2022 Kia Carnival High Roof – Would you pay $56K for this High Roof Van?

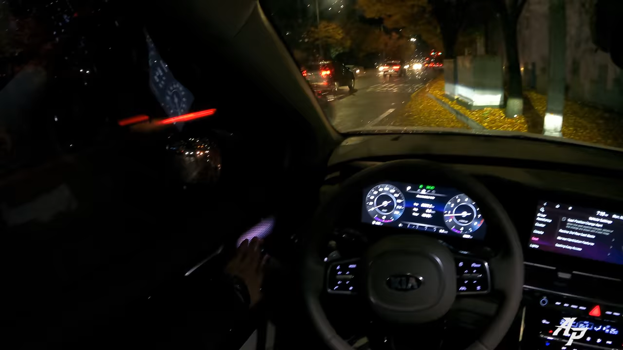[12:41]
So, yeah, I really wish we had a bit more color and more ambient light, but I'm sure Kia is working on it for the all-new next generation Kia Carnival. Some patterns here, so, looks pretty good. Now, let's go and drive this.
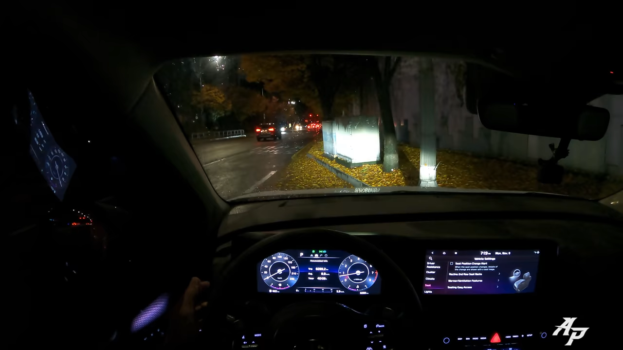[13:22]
This is the high beam. That's a fog lamp, okay? All right. Now, let's start driving this car, okay?
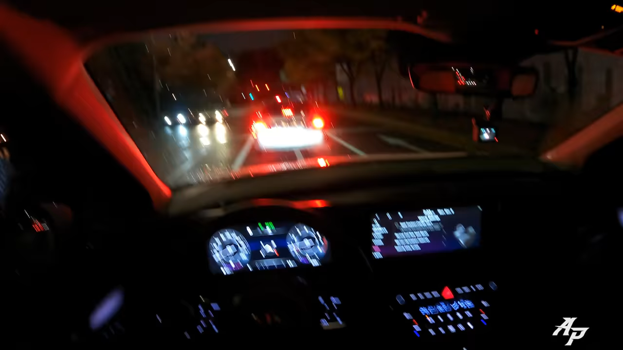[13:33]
So, this 3.5 liter V6 feels very smooth and quiet. I mean, I'm used to driving Kia Carnival with 2.2 liter diesel, which is a bit loud and noisy in low speed. I mean, once you start driving, I mean, even Carnival with 2.2 liter diesel is quite all right once it starts rolling, but even in, you know, stop light like this in idle, it's very nicely isolated.
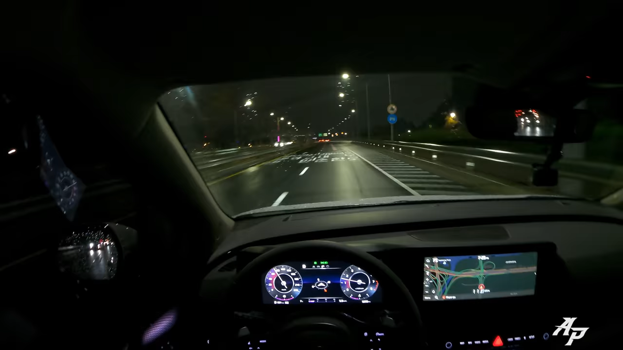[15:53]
So, yeah. Feels very smooth, nice and quiet.
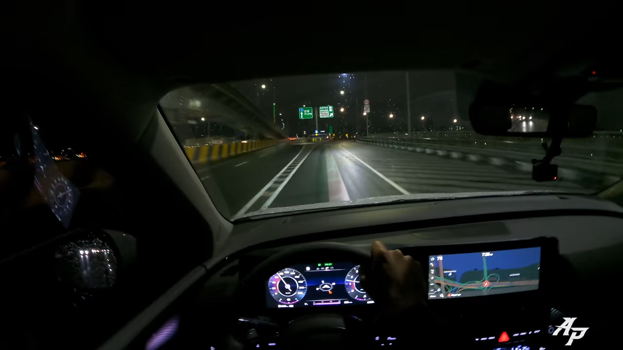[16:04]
It's been raining, so let's see how it handles a little bit. Obviously, I cannot go too fast, but let me just get a feel of it. Yeah. I mean, even with the head on the top, or roof on the top,
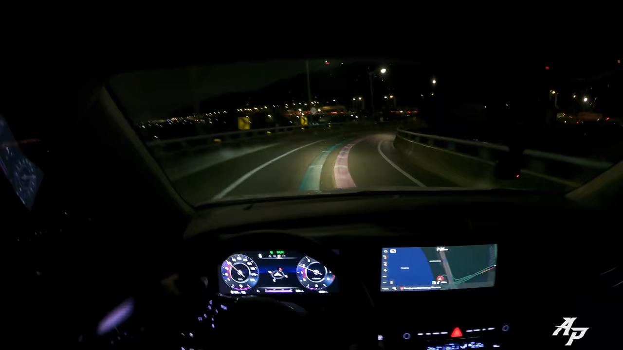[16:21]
this guy is handling pretty nicely, and the A-speed automatic is also working very equally. So, V6 certainly sounds nice. We still have traffic. Oh, my God.
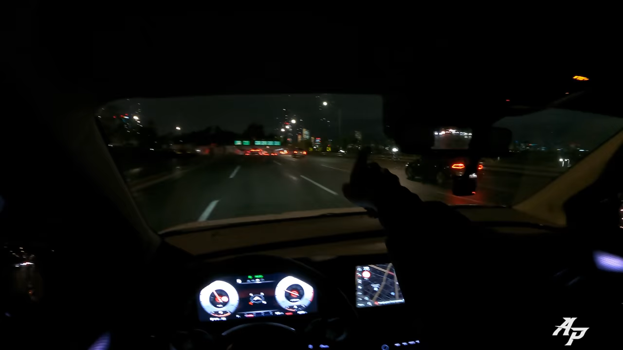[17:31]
And that's actually, like I told you, financial section, politicians. That's Yoido. So, looking pretty good. Right now, we're driving on the highway, and the Kia placed the top quite nicely.
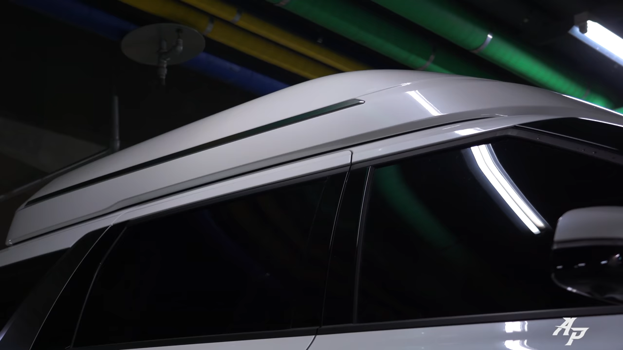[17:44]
It's well-built together, because I'm not hearing much wind noise coming from the top. Yeah.
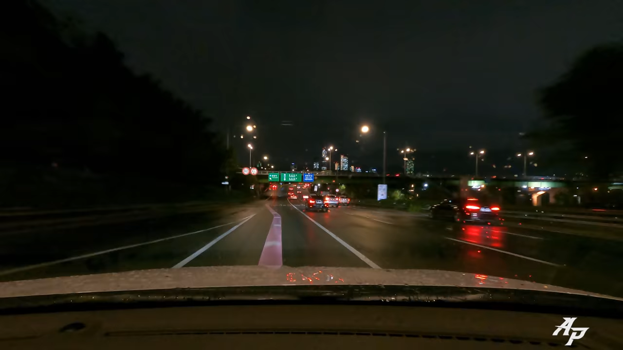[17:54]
And it's been raining hard this afternoon, and I found no leakage either. So, it's certainly nice. Yeah, look. This minivan is kicking some ass. It's pretty nice. A lovely view, right? Oh, yeah. If you really start going fast and start turning this car a lot,
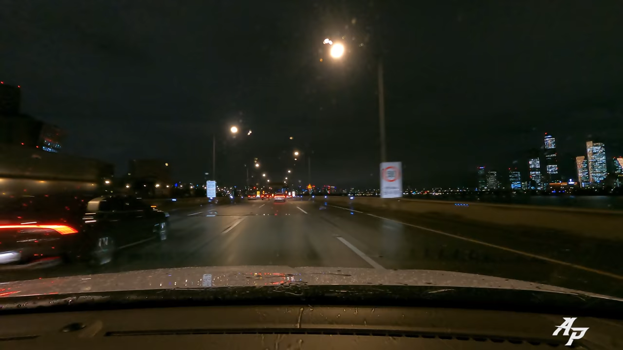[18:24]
you can certainly feel the weight of the top. The Kia Carnival handles really nice.
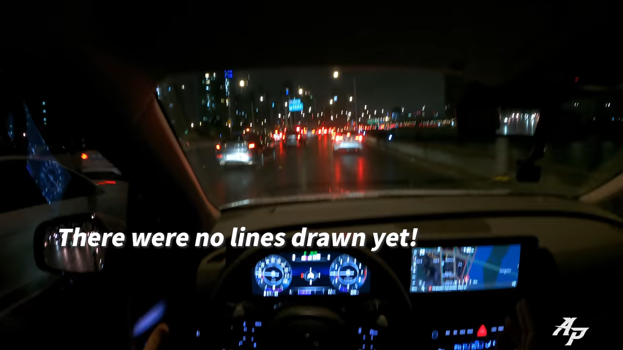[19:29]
So, the car does not know what to do. So, yeah, this is still driving A, so you should always keep your hands on the steering wheel. But adaptive cruise control is doing an excellent job. It's much better than my Hyundai Palisade. This is probably HDA second generation system, which is a lot smoother. My Hyundai Palisade tends to be like rough, you know.
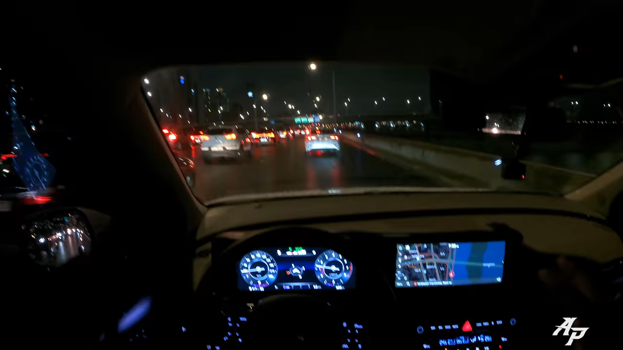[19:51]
It goes and stops a bit like rough. But this one is like very delicate. It goes smoothly and stops smoothly. So, this is usual Seoul traffic. Yeah, we have traffic everywhere. So, you know, I can just relax, put my foot down like this, and let Kia Carnival do all the work. So, it's very nice. Yeah.
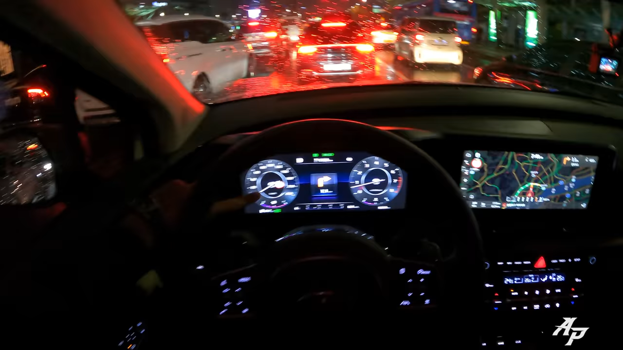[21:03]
but it's also showing us the speed limit right here and right there. You can also turn it off. That's what I'm going to do because... So, like I told you, I really wish we had an all-wheel drive system in this Kia Carnival. I mean, they had it for Hyundai Star ESO, which means they can do it for this Kia Carnival, too. And I wonder what's holding them because, you know, in the United States and North America, there's lots of minivans which come with the all-wheel drive system.
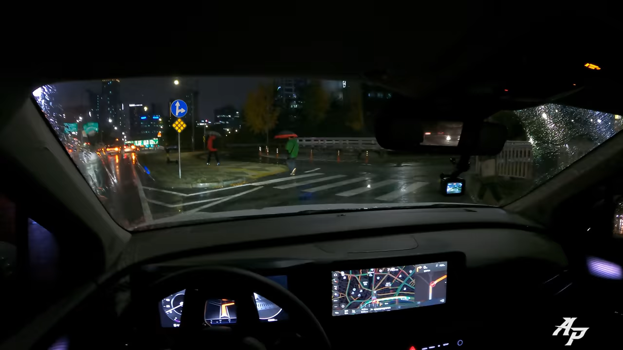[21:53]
Okay, pedestrians. You have to be careful on rainy days because it's a bit harder to see pedestrians. So, the 3.5-litre V6. Wow. Sounds great and pulls really hard. Like it. And brake system working very nicely even in this wet conditions. Seems to have traffic everywhere.